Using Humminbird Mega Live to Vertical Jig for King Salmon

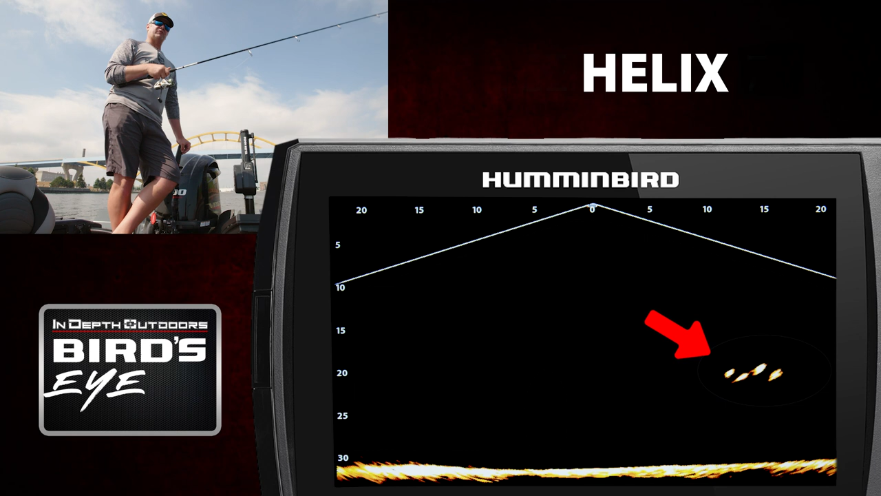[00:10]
There's like there's four of them out right underneath your feet essentially. Five of them. I've got one over here. Come on. I've got two over here. Oh, just passed me up. Come on. Oh, good job, man. Oh, no. Oh, no. Get out of there.